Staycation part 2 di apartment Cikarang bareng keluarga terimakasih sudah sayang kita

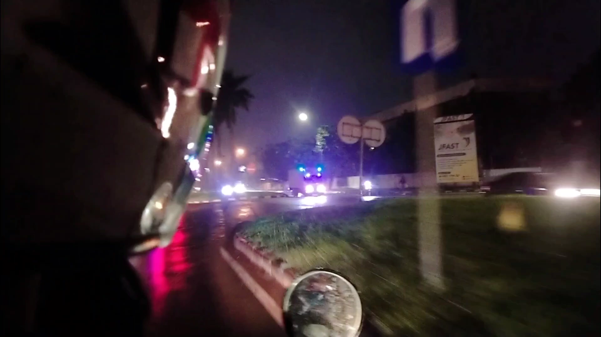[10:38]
Nah ini kita naik motor, jadi dari hotel untuk keluar cari makan gitu,
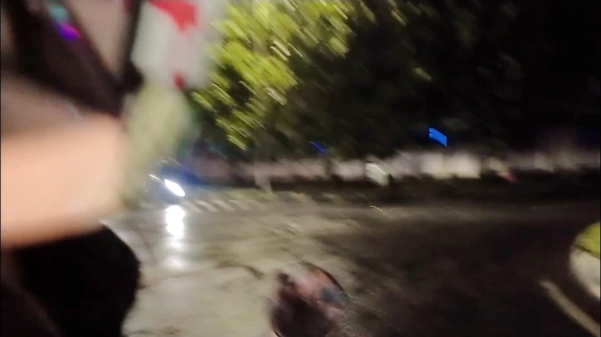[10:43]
untuk jajanan-jajanan ini cuma tinggal putar balik aja,
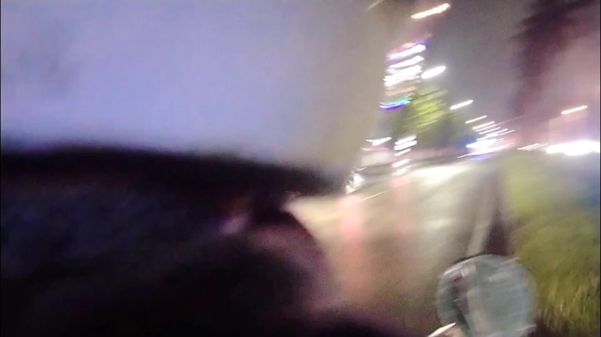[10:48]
terus sekitaran kalau nggak salah 300 meter atau 200 meter itu udah jajanan udah banyak kayak gitu.
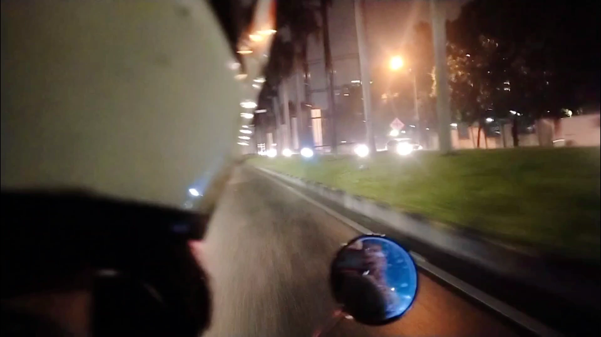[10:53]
Karena emang ini daerah kawasan dan banyak juga orang-orang yang pada berangkat kerja gitu, kayak karyawan-karyawan lagi nunggu jemputan.